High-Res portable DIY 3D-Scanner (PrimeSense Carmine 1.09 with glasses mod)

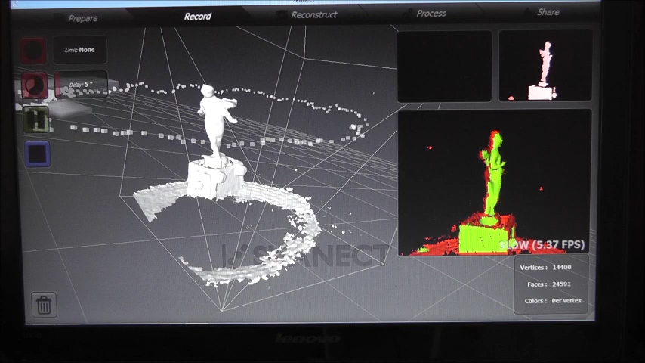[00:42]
Alright this is the data I got right from the modded scanner. Now let's reconstruct the model in height detail.
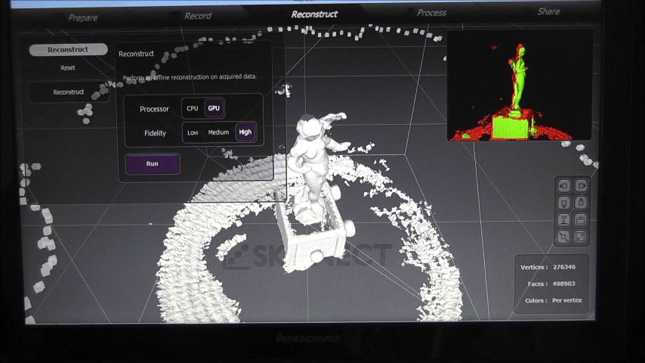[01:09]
Alright, this is the final result of the reconstruction process.
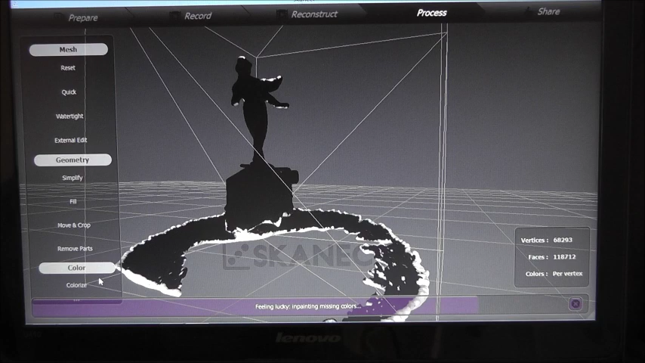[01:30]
I have to remove the colors since the mod disabled
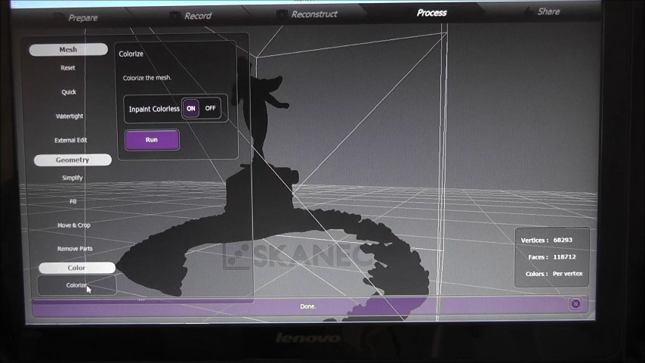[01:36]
the color camera.
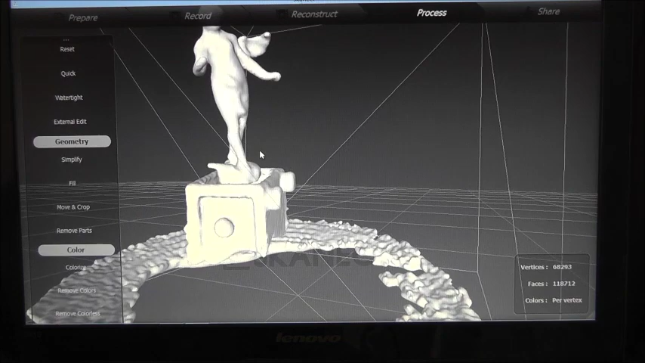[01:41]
Okay and this is what we got
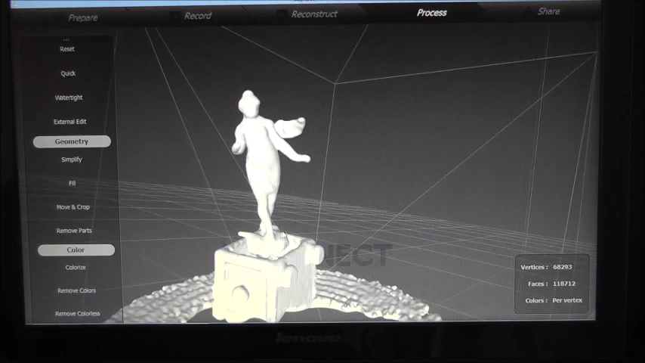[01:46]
from the modded Primesense short-range sensor.
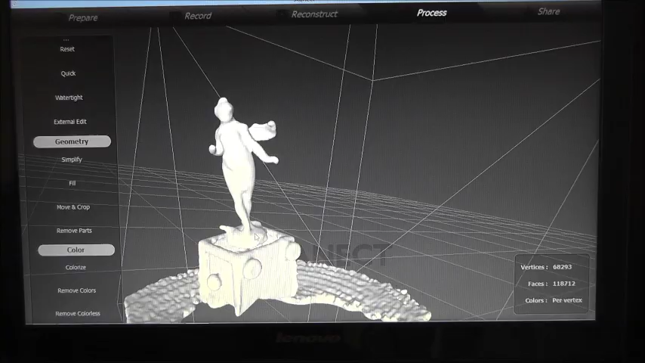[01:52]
I loaded the models from the ASUS scanner, the Primesense scanner and the modded Primesense scanner in MeshLab.
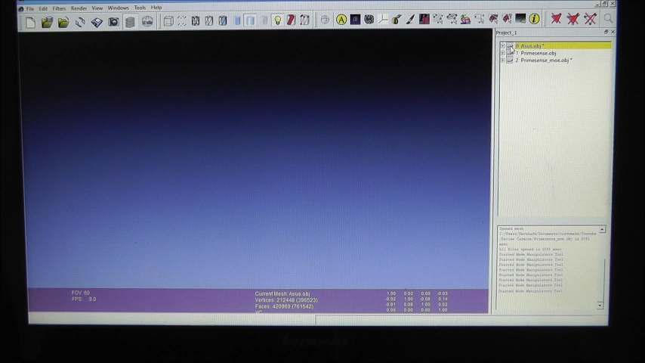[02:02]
The first model is from the original Primesense scanner. The second model is from the original Primesense scanner and the third model is from the modified Primesense scanner.
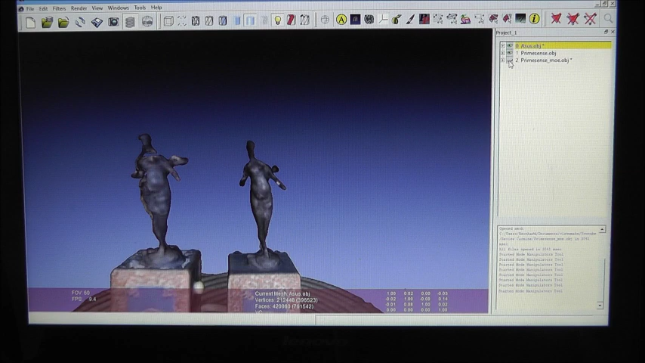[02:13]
You see that the model from the modified Primesense scanner is far more detailed than the other scans. On the other hand, we have no texture on the object since the color camera is
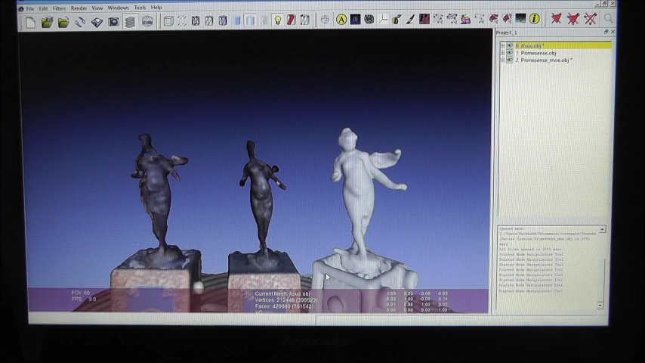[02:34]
taped by this glasses mod.
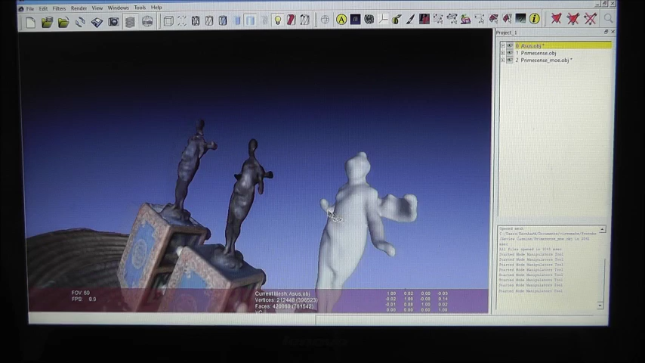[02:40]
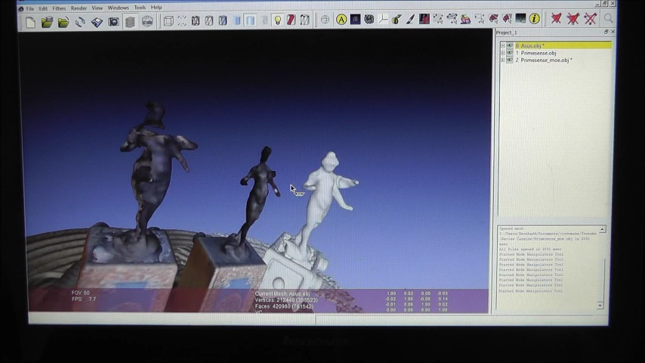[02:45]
The new Primesense sensor with the modification of the reading glasses is an awesome device.